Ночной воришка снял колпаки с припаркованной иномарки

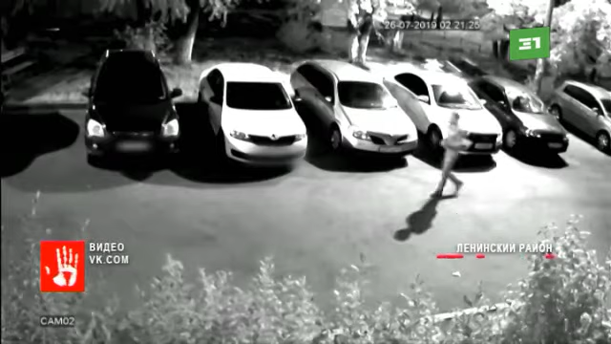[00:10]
Третий час ночи, двор дома по улице Барбюса. Вот он смело подходит к Шкоде, подсвечивает фонариком, садится на корточки и снимает сначала один колпак, затем второй и убегает. У легковушки даже сигнализация не сработала. После преступления он сбежал. Зачем ему понадобились колпаки, стоимость которых всего около тысячи рублей? Теперь гадают хозяева иномарки.